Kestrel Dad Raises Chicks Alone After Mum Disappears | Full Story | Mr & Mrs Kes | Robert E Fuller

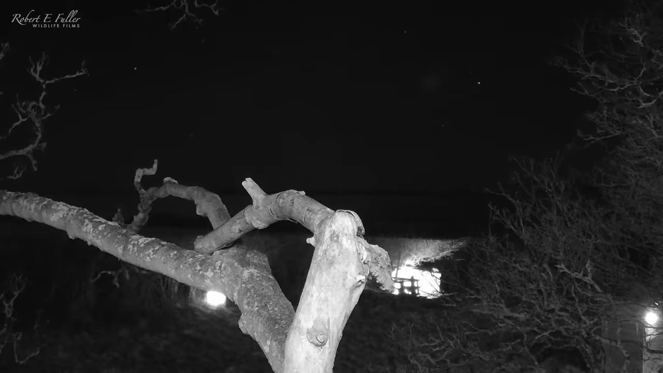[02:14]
the barn owls are both visiting this nest too.
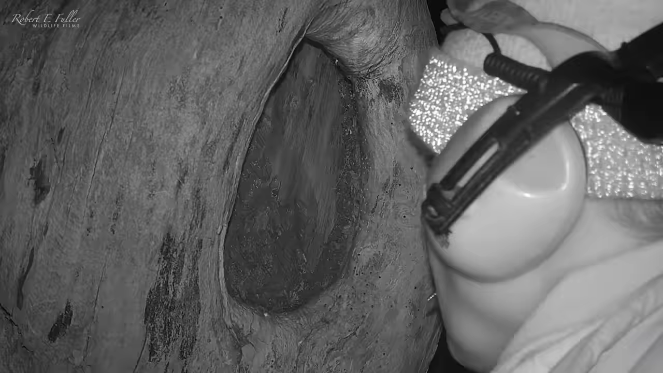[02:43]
And the little kestrels will be able to hop over the top.
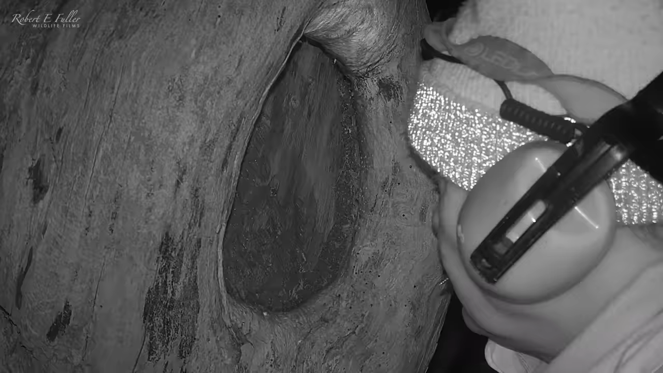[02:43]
In the morning Mr. Kess is the first to visit.
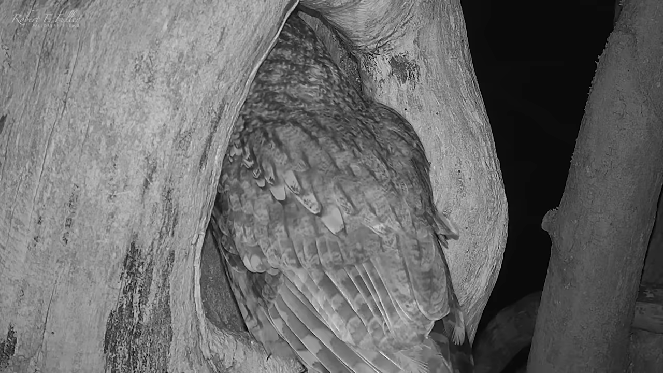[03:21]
But can't get past the baffle. Its claimer handiwork has done its job.
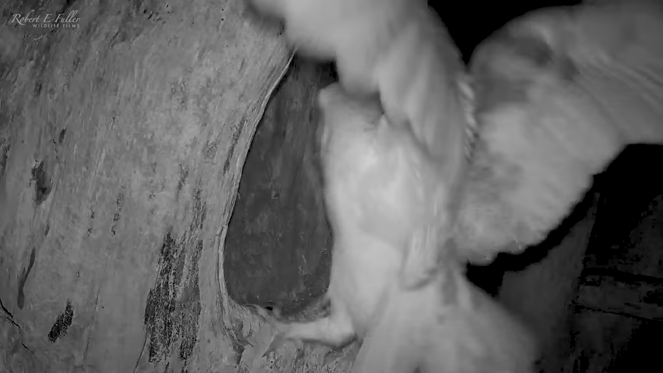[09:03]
Barnail Finn lands at the entrance, but soon takes flight. The Barnails haven't laid eggs yet, and are checking out potential sights.
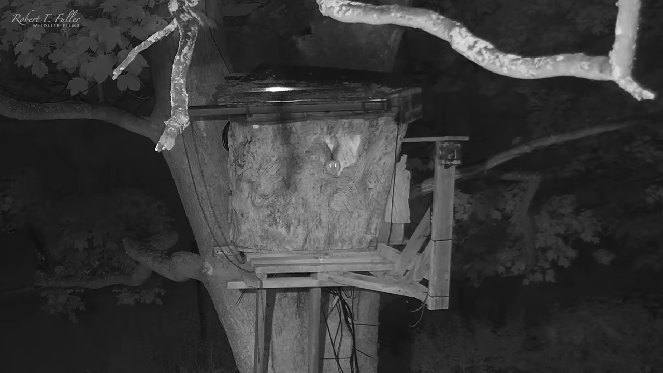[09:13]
Finn's mate Gylfi follows.
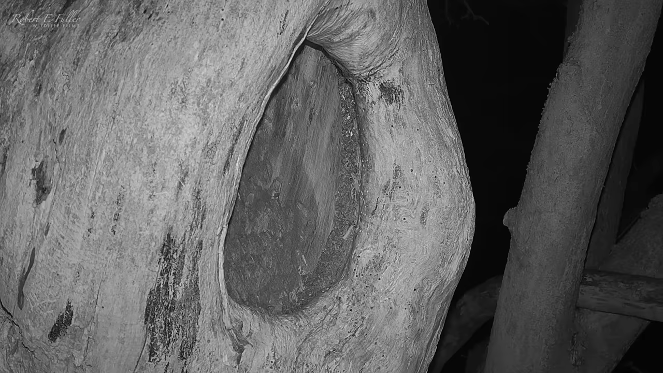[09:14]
Mrs. Kez leaps up, defending her precious clutch, and holds her position even after the threat has passed.
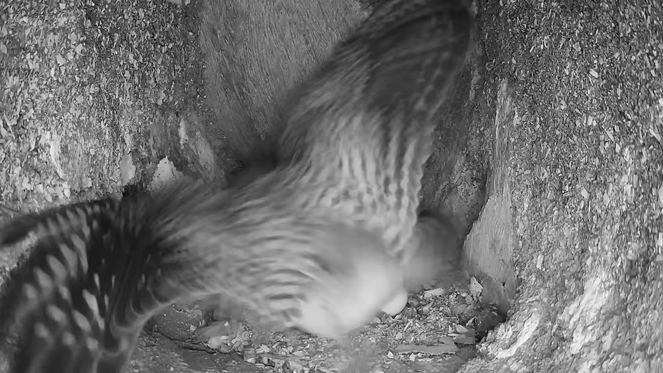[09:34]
The eggs are unharmed, but she seems rattled by the attack. And a danger doesn't end here. The following day, Mrs. Kez hears disturbance outside.
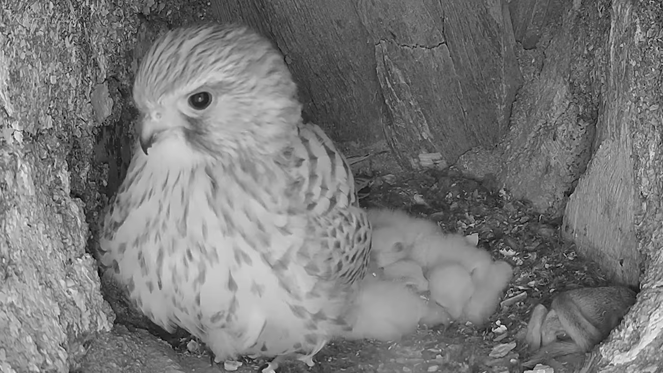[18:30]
The next day she leaves the nest again.
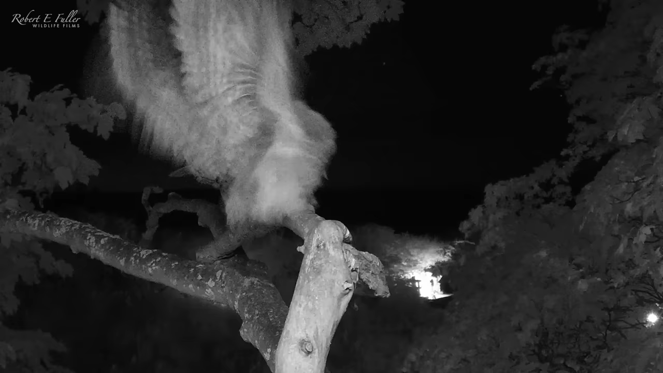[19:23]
The tawny's have two chicks that have only just fledged. So they're really protective. Luna the female leaves and lands at the kestrel nest. Mrs. Kez tenses up. And as the tawny owl tries to enter she lunges.
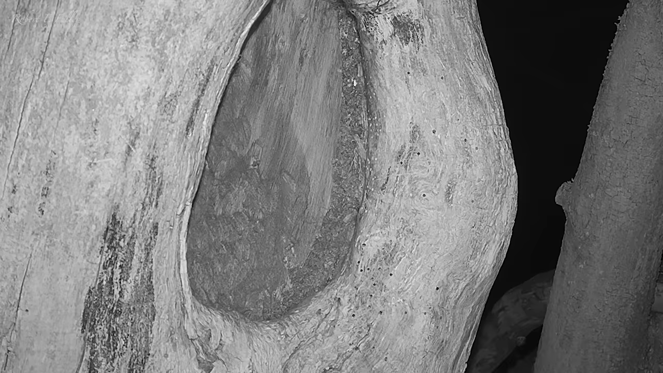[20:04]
Kestrel struggles to see in the dark, but she senses something outside.
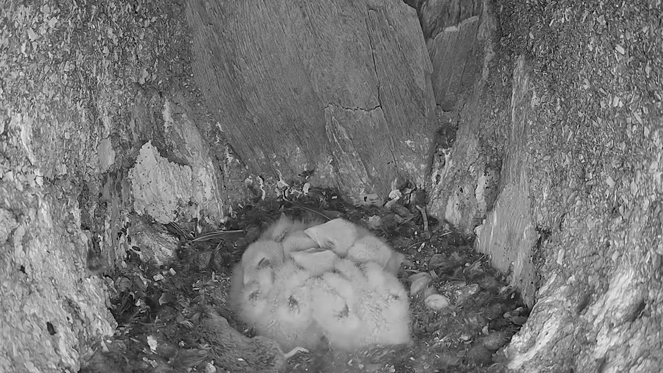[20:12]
She heads out, leaving her chicks alone in the nest. When she returns, she seems rattled and falls from the entrance. She eventually lands, but the ordeal isn't over yet.
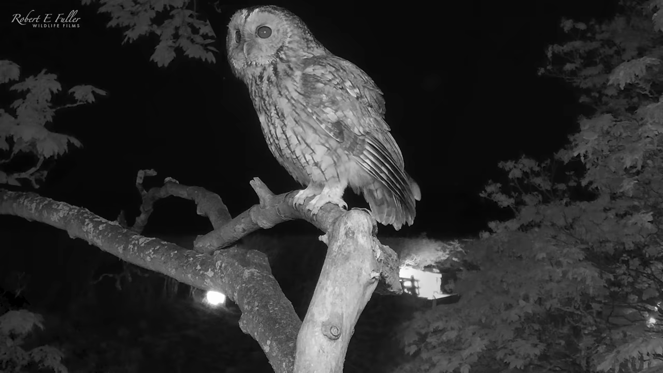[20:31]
Tawny owl Luna takes off towards the kestrel's nest. And Mrs. Kez nearly falls out as she scrambles to defend herself. The tawny owl lands on the camera, but soon takes off. She can't see the threat in the darkness, but she knows it's there.
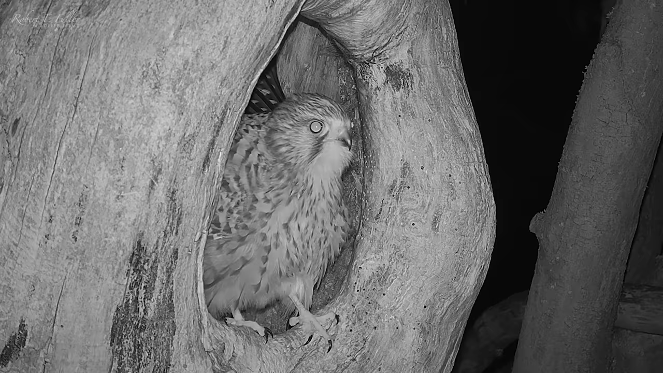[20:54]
The kestrel returns to the chicks.
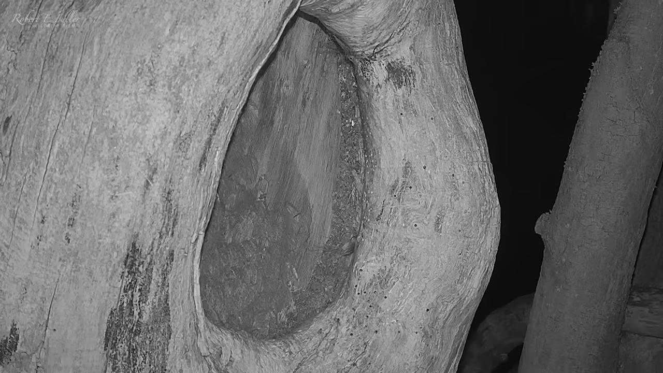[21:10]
But ten minutes later, just after midnight, she heads out again. And disappears into the night. Leaving the chicks completely alone. By morning, Mrs.